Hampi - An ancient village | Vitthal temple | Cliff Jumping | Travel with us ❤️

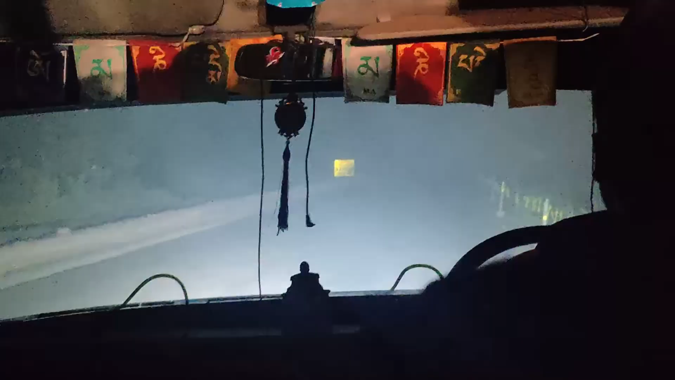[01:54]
तो मी बगु सकता पूर्न धुके रस्ते हमदे,
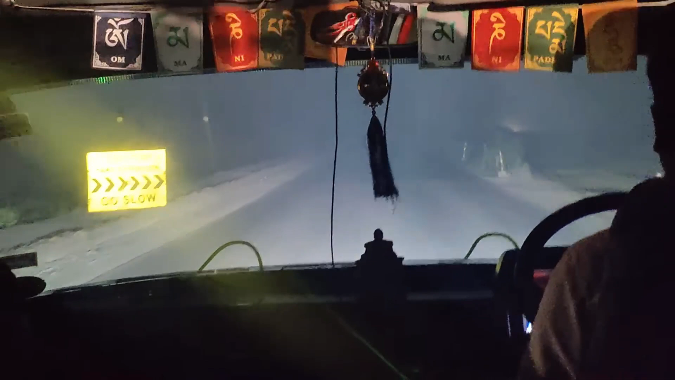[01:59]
मजे एकडम विजिबिलिटी शुन्यास ले सरके, कैमेर मदे तरी जर निट दिस्ते,
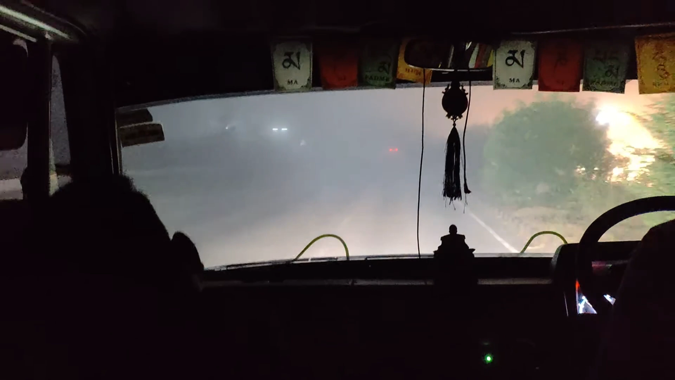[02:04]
पूर्न धुके दिस्ते, एक नंबर मजे एठे, जे जागे ते माजा गेते